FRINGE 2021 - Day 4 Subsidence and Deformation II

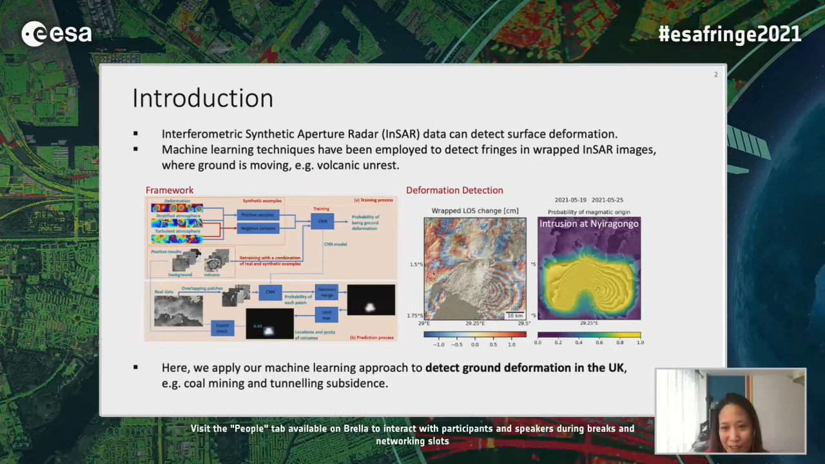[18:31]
So, this is the latest eruption event that the framework detected. It's the Mount Radical Conquer. I hope I pronounced it correctly. That's around now 400,000 people have been evacuated from the red zones. Now, a little bit of the recap of how CNN works.
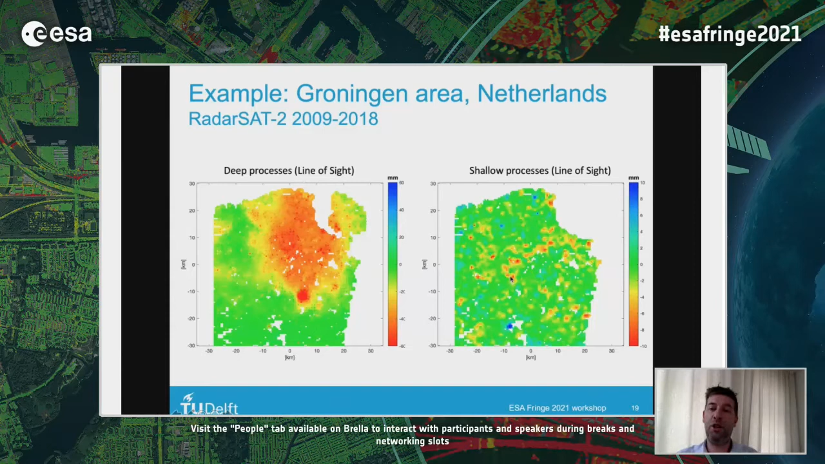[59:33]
And this is the outcome here. And you see maybe some noisy things there, but also some clear patterns of features that show a stronger shallow process than other regions.